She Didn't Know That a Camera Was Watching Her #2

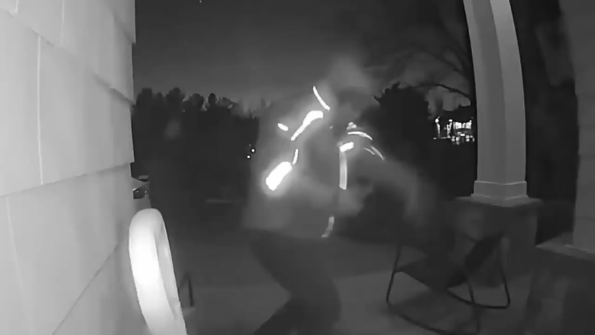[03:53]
Number 12. Dropping off packages and dance moves.
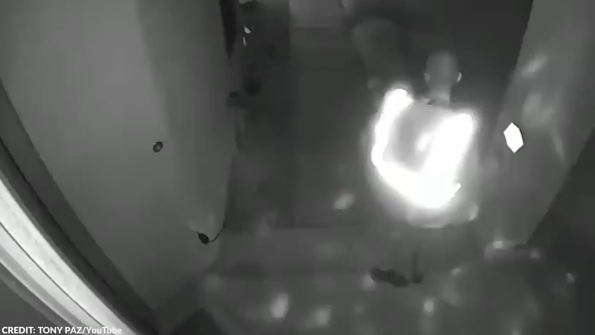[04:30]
I must say it's pretty wholesome. But I guess if I have to pick a favorite, it would be this guy who was vibing to his own music while walking up to the front porch.
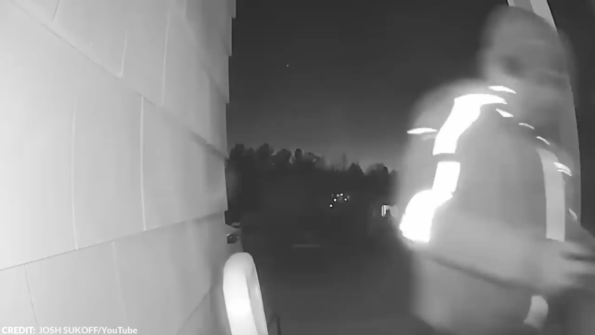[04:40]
You can see that he was enjoying the music too much. He even dropped some sick moves before taking a photo of the package at the front door. If these are the type of delivery guys that will bring you your packages, you'll be sure that your day will get a little better. Number 11. Delivery drivers versus snow.
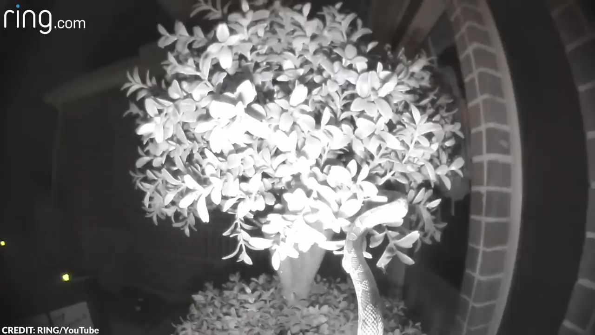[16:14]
A woman from the United States had a creepy visitor in the form of this snake. The animal slithered up to a plant near the door before extending its body to look at the doorbell camera. The funny thing is that the doorbell camera detected the movement of the reptile and alerted the homeowner of the activity on her doorstep.
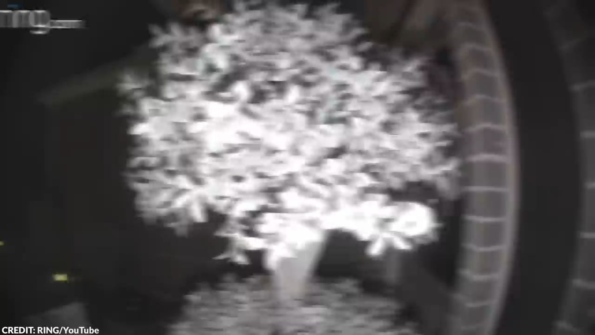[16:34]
When she took a look, she was surprised to see a snake peering through the camera at 4.30 in the morning. According to her, she was actually relieved that the alleged visitor wasn't an actual person, but a curious snake. However, it seemed like she was not the only one who received a visit from a friendly reptile neighbor, because another woman saw a massive snake slithering up her door.